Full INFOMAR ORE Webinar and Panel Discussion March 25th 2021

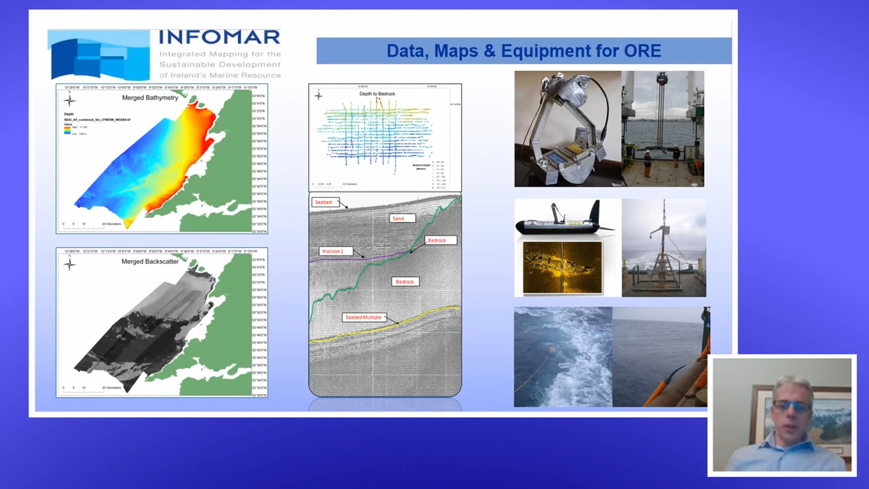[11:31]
which if the penetration is good enough to reach bedrock allows us to generate isopax thickness to bedrock for example. We have an array of ground truthing and geophysical tools to acquire ancillary data to augment the acoustics. The web map services will be touched on by Peter shortly, but just to show you an example,
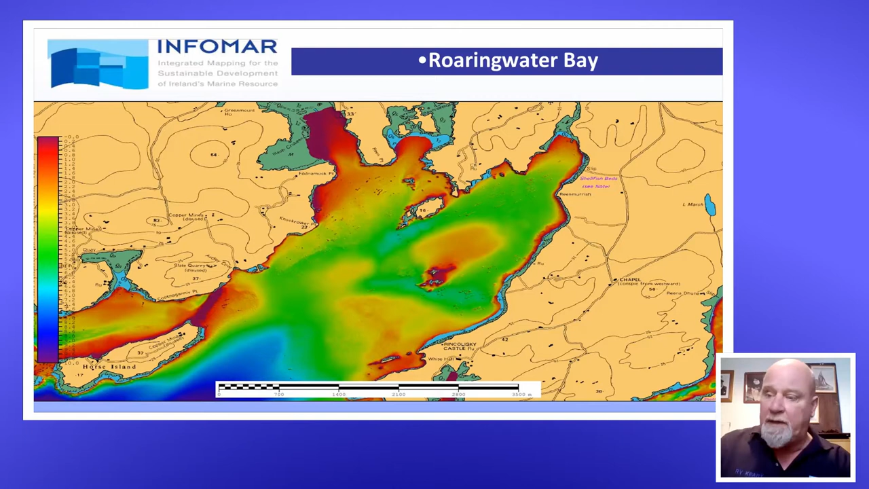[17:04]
This is just zooming right in now. That's the bull in the calf off Jersey Island. And you can see the geology very clearly there.
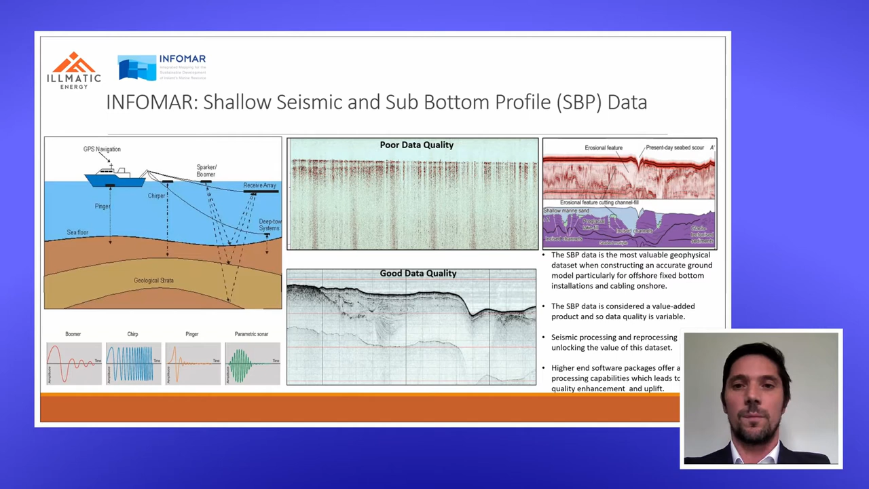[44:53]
with better quality in the subsequent years. It is also a function of what the subsurface is beneath it. But there is times that, even with what is perceived as poor quality data, you can enhance it through processing and reprocessing. This is a case study from Dundalk Bay.
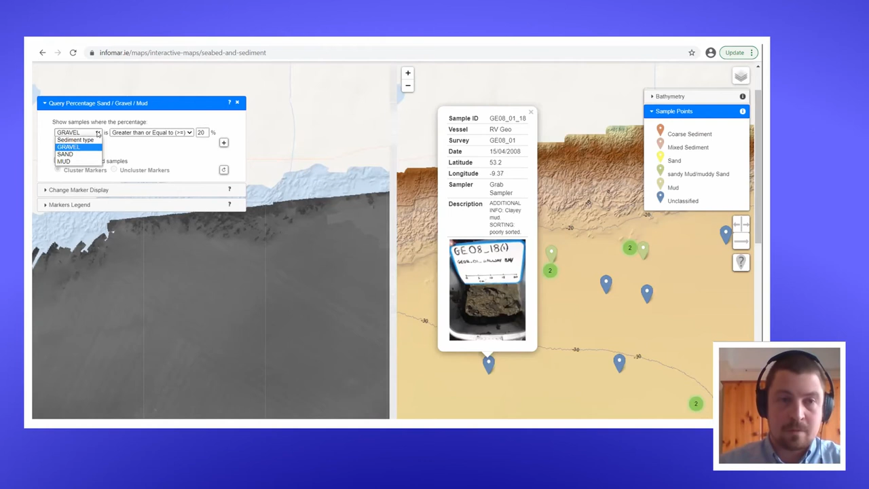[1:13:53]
You can also query this data set by the percentage of gravel sand and mud within the samples themselves. As well as this we've also got PDF map products.